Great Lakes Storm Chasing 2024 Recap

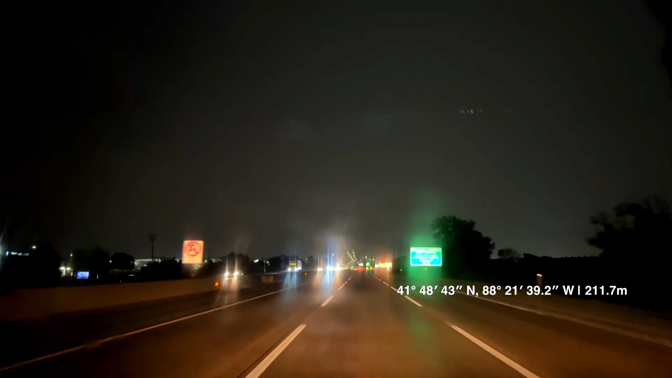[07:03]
If you live in Aurora, you need to take cover. Yeah, if this light doesn't turn in time, we got an escape route to our right there. Oh. Oh my word. 90% sure it's there.